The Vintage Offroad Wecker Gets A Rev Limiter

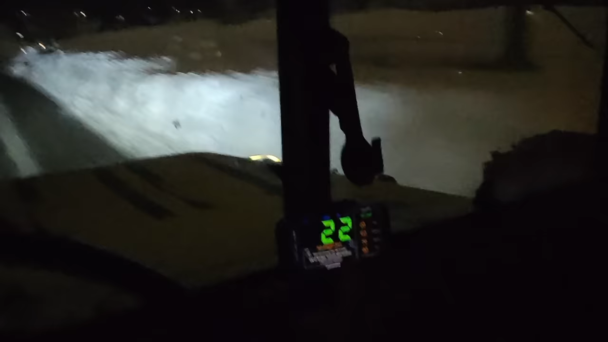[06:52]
Let's see what speed we get up to. Okay, I don't think the road is long enough.
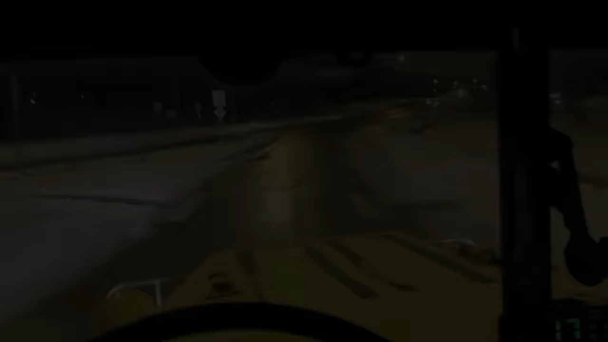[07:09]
It is cold and snowy out here tonight. So the truck is running a little better. The more I drive it, the more heat I get into it. 35 miles per hour seems like a good speed in third gear.
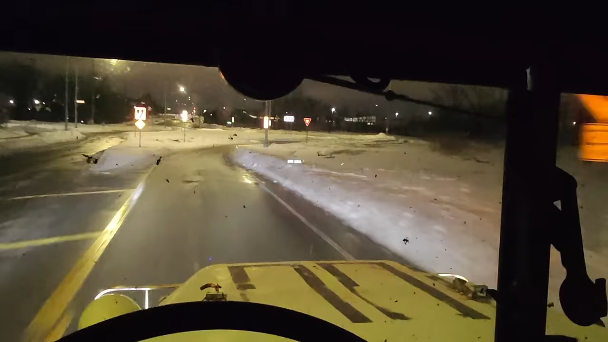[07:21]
All right, let's get some speed coming out of this roundabout.
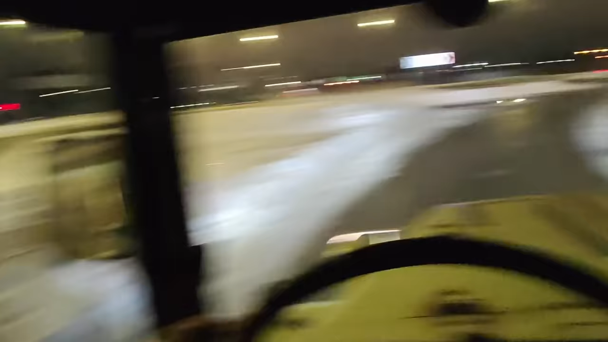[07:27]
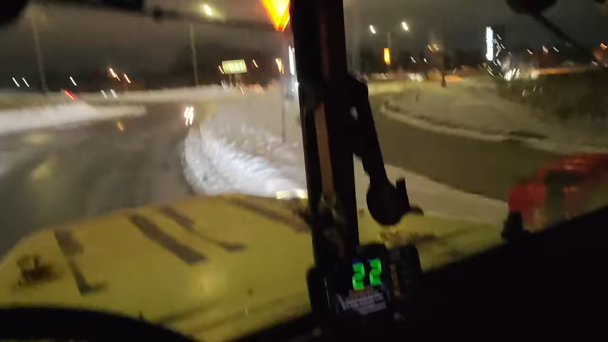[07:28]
See if we can hit 55 miles an hour. We're at 45.
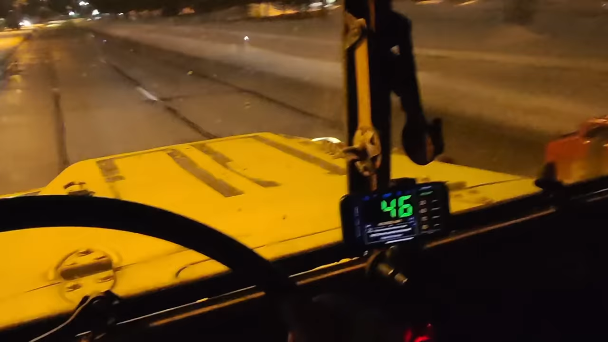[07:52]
All right. Need to be careful going around a corner here. 50 seems a little fast, miss. 52 miles an hour, I think it's what we're stuck at.
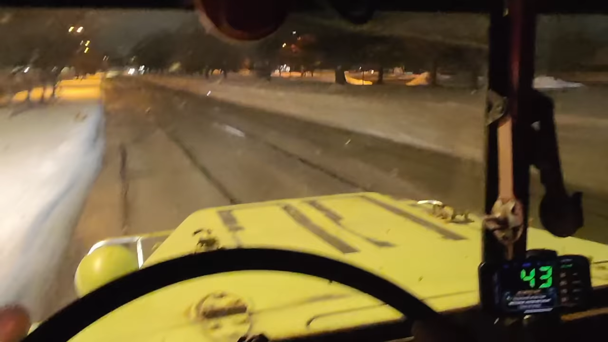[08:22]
I think 45 miles per hour is more of a comfortable speed here. I think the rev limiter is going to be a great addition to the vintage off-road wrecker.